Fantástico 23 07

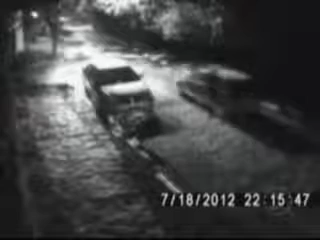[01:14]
O relógio marca 10h15 da noite.
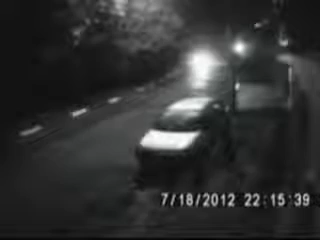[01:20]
O carro preto do publicitário aparece primeiro. Atrás dele, um carro da PM. Depois, duas motos. A perseguição é gravada de vários ângulos.
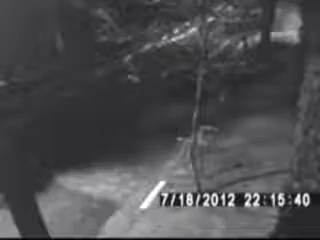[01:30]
Naquele momento, a central da polícia militar já havia chamado outras equipes, que vêm de vários pontos do bairro. Neste carro, que faz meia volta, estão os policiais que vão atirar em Ricardo.